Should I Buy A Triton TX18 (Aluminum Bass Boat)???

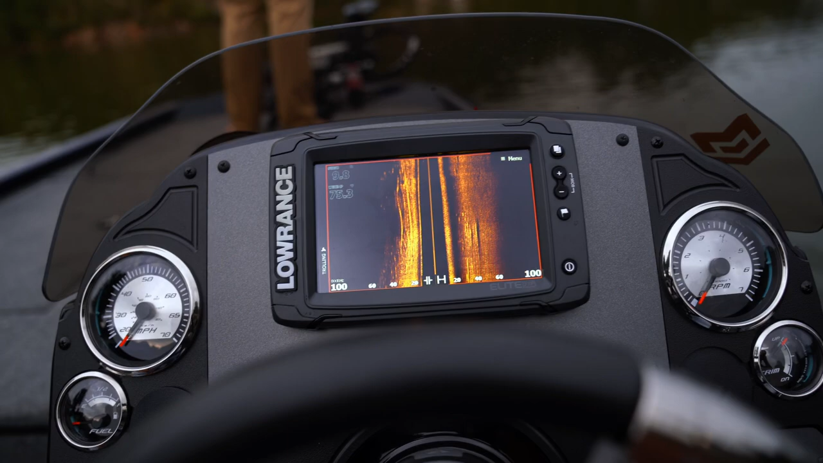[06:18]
and you uh it's got the elite seven in here